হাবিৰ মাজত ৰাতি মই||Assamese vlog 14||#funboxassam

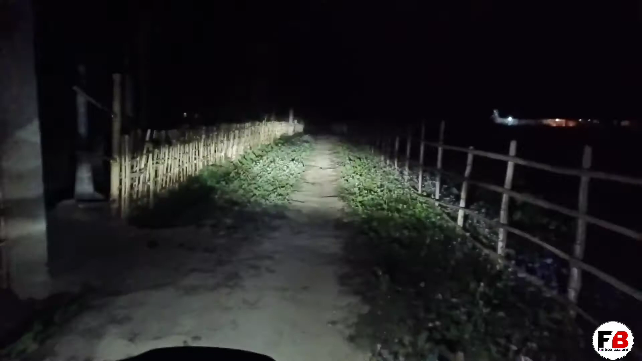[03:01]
আহি আছো লাহে লাহে ৰাস্তা বেয়া ঘৰ আছে ইয়াতে বেটু এটা আছে ফাৰ্ম এখন আছে বাৰু দেখিছোঁ চাওঁ আগত কি পাওঁ